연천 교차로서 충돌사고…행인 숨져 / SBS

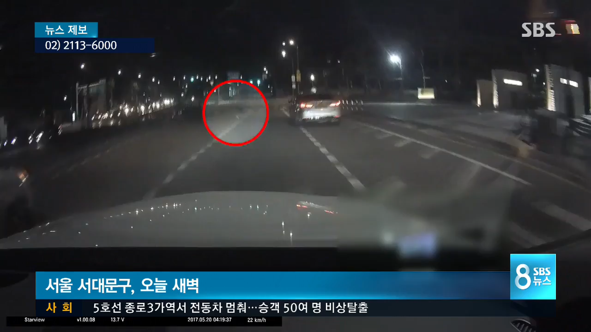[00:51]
인도까지 침범하자 놀란 시민이 급히 몸을 피합니다. 멧돼지가 출몰했다는 신고가 접수된 건 오늘 새벽 2시 45분쯤. 연세대 교내까지 들어오는 등 3시간가량 도심을 활보한 멧돼지는 실탄을 쏘며 따라붙은 경찰까지 따돌리고 달아났습니다. 부상자 등 큰 피해는 없는 걸로 조사됐습니다. 바다 위에 뒤집힌 채로 떠 있는 어선을 향해 해경이 구명 튜브를 던집니다.